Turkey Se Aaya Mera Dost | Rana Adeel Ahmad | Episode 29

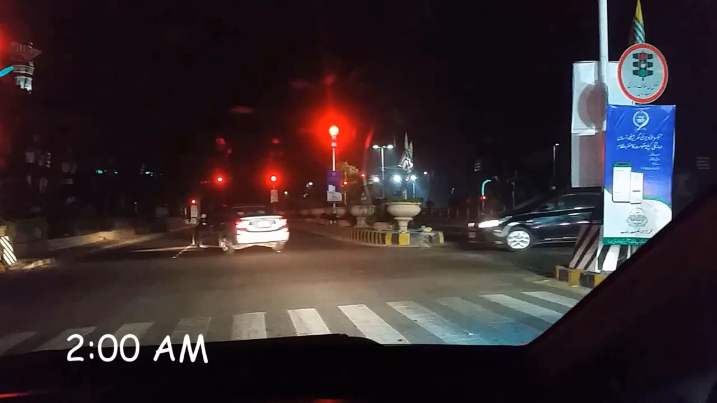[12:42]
रात के 2 बज गए हैं और मैं इधर खड़ा हूँ माल रोड पर, तो जैसे ही ये इशारा खुलता है तो फिर हम चलते हैं।